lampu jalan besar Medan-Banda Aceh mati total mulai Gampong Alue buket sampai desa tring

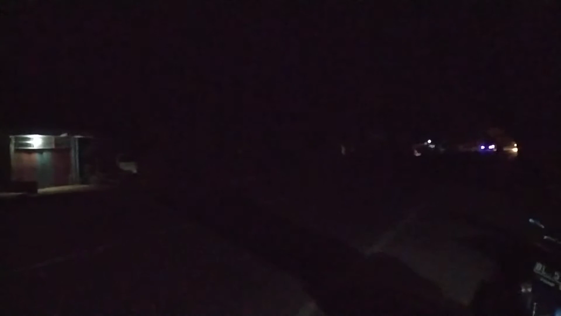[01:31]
Lampu sepanjang jalan Medan Banda Aceh, desa Alu Bukit Malu Sukun enggak hidup.